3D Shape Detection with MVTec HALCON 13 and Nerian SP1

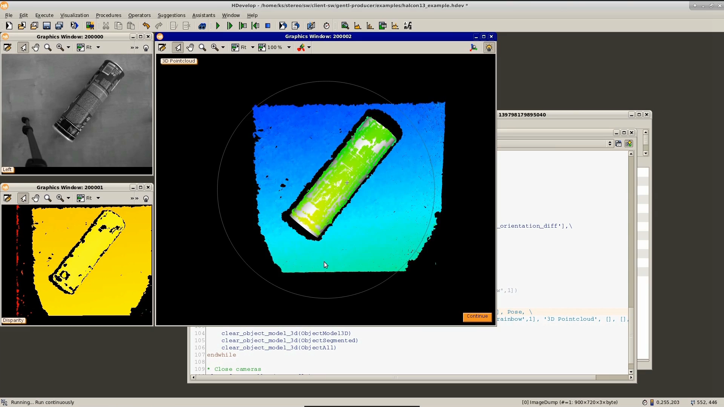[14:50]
This time, we can get a much better view of how well the cylinder has been detected.
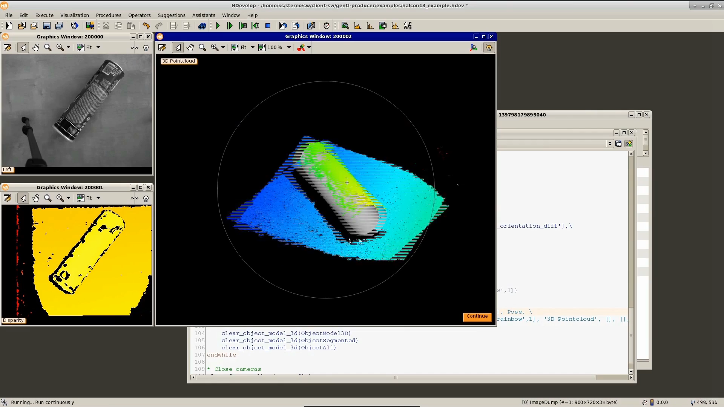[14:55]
If we take a close look, we can see that the cylinder almost touches the presumable plane of the table surface.
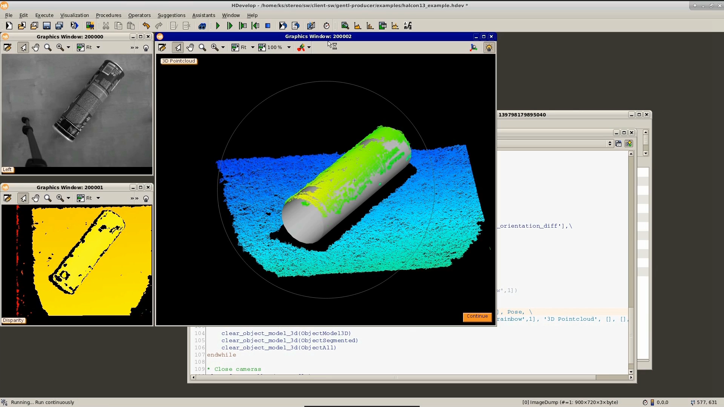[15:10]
The cylinder has been detected just as well in this other orientation.
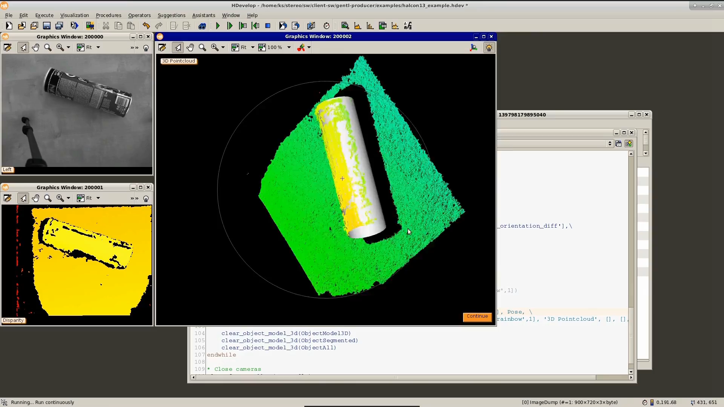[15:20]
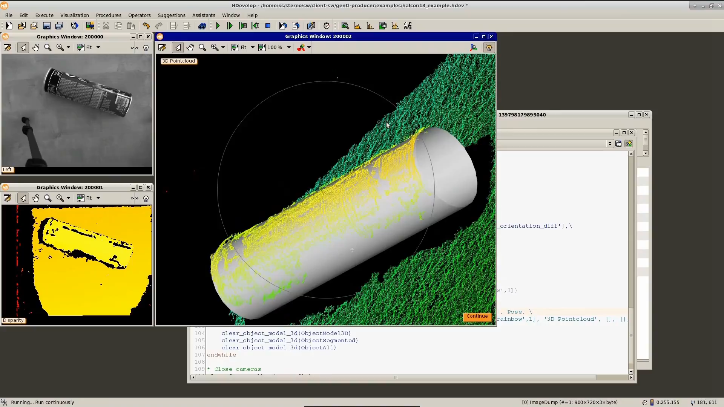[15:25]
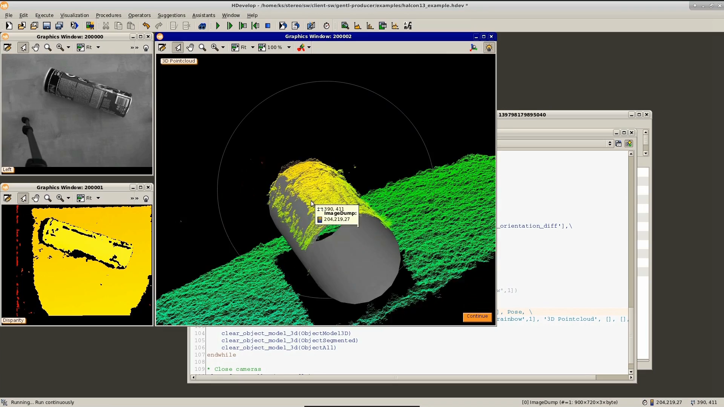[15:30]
To show that this program also works well for other orientations of the cylinder, we can see that